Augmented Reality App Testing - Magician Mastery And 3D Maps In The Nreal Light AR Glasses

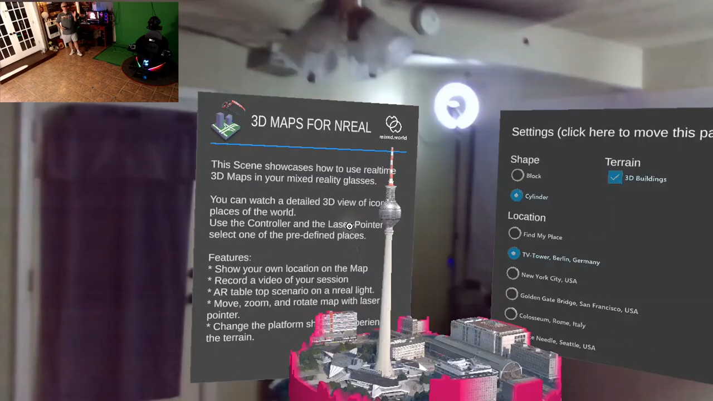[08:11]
So, here we are in 3D Maps for Unreal by Mixed World. Now, this one you're not going to find on the Play Store just yet. I did find this on the Unreal Developer Slack channel.
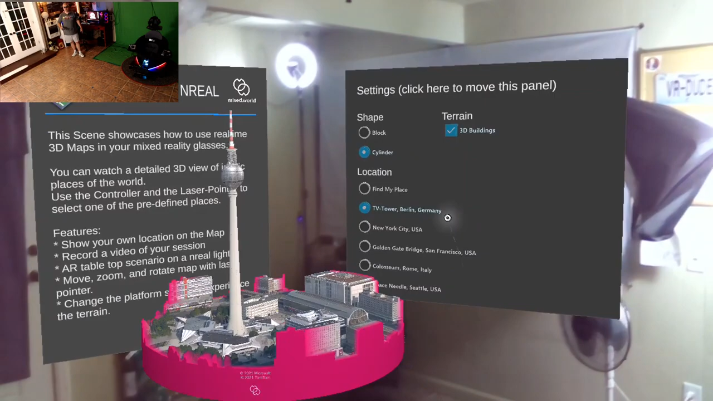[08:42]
They have some places pre-set, like the TV Tower, New York City, Golden Gate Bridge, and the Colosseum in Italy.
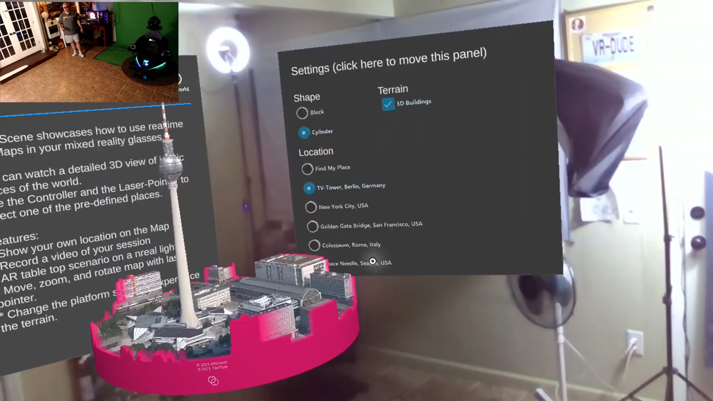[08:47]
And then the Space Needle in Seattle. Or, something that just came in in a recent update,
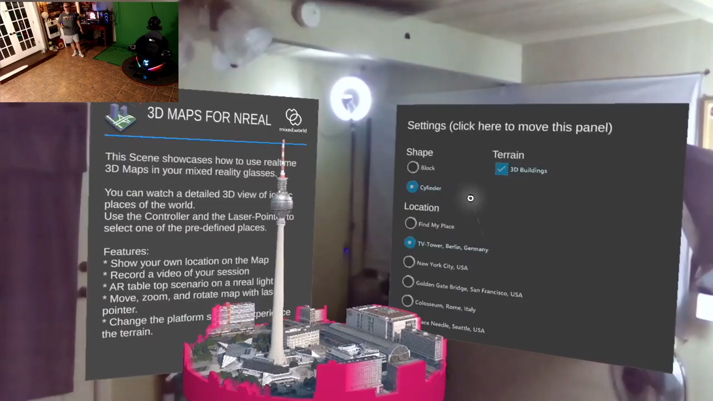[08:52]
because I hadn't seen it before tonight, is Find My Place. So, you can actually zoom right into your hometown now.
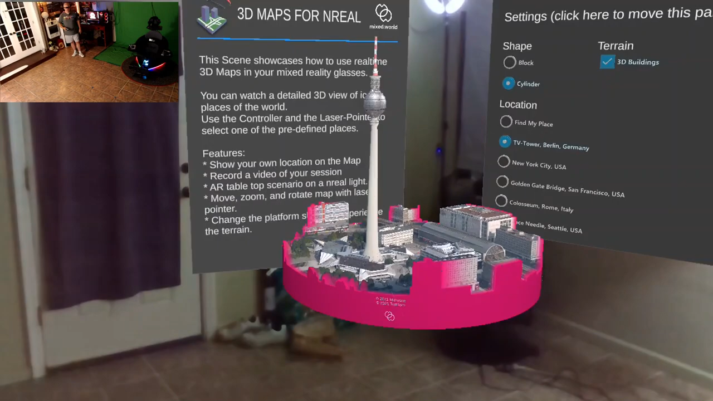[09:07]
And, you can grab the map, and you can move it.
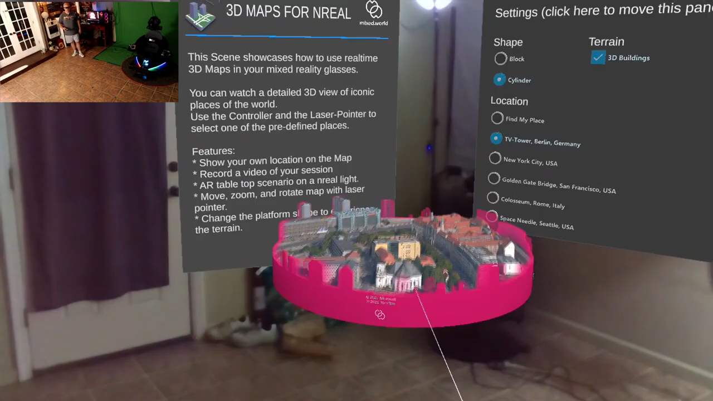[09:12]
So, I mean, you can really explore little 3D cities this way.
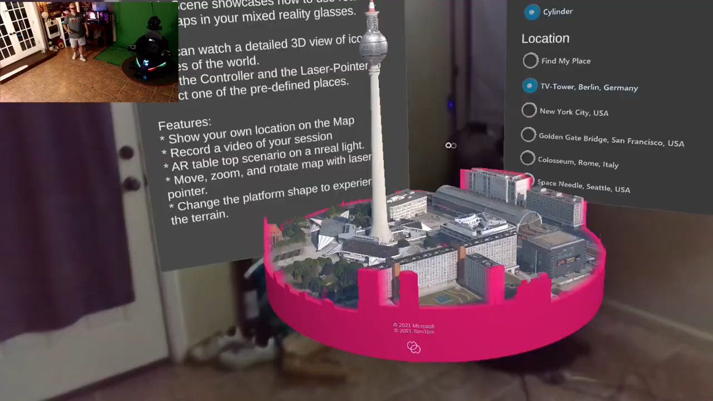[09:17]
And, obviously, as it is with all AR, I can just walk right up to it.
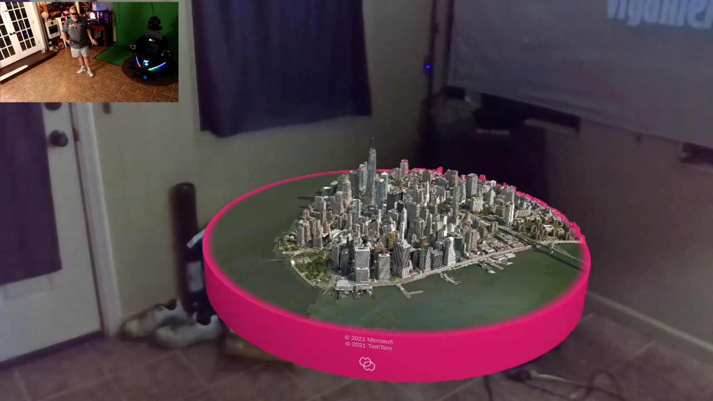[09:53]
Just like all the other 3D maps, it does take a second, especially in this one. Now, I'm not going to lie. This is using Bing Maps and TomTom.
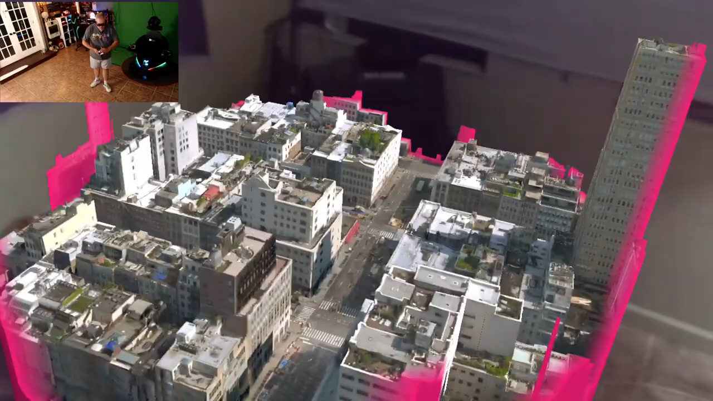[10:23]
Which, you kind of can. I mean, I can really get down in the buildings here. Now, I feel like I'm Godzilla. It's so cool.
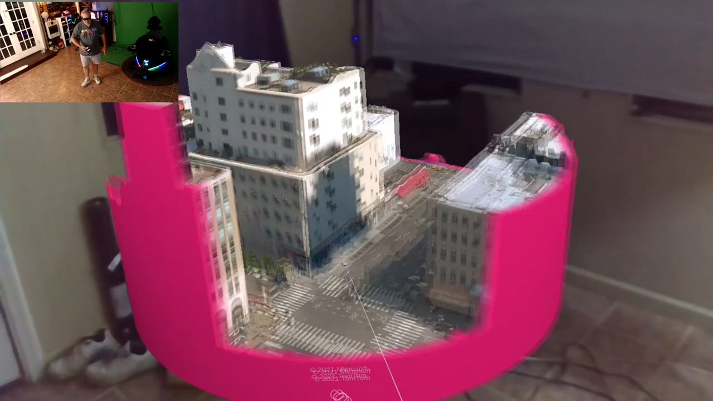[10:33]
But, you know, definitely on a much larger scale. So, we can scale that back here. And, boom. So, you know, like I said, there's New York. We can go over here.
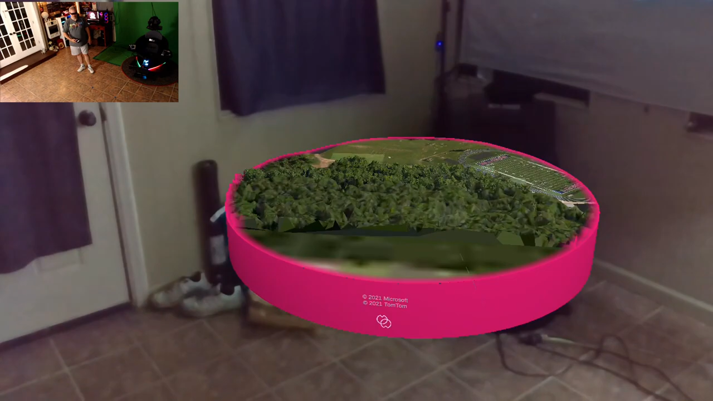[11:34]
I'll zoom it out before it actually shows my neighborhood. But, yeah. Okay, there's the high school. I mean, that's literally right down the street from my house. That is freaking me out.
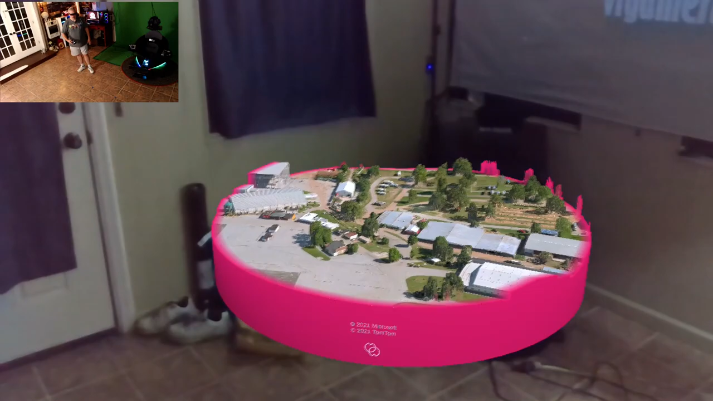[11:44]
I mean, first we get Flight Simulator 2020.
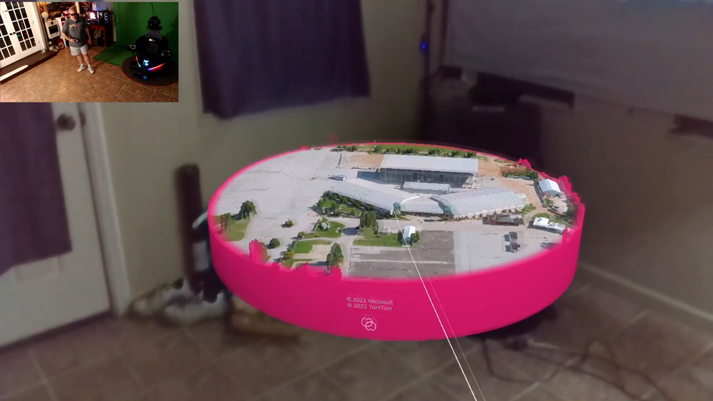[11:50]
I mean, obviously, this isn't Flight Simulator 2020 by any means. But, man, all this photorealism in the 3D maps these days is insane.
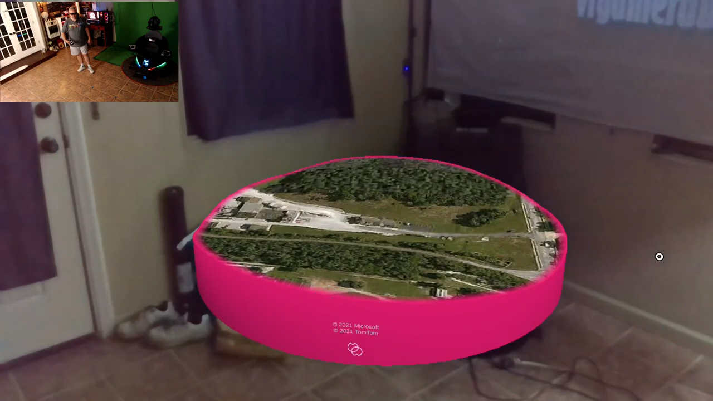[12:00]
And, even some, like, topography here. You can see, I mean, it's actually got the contours of hills and valleys and things like that.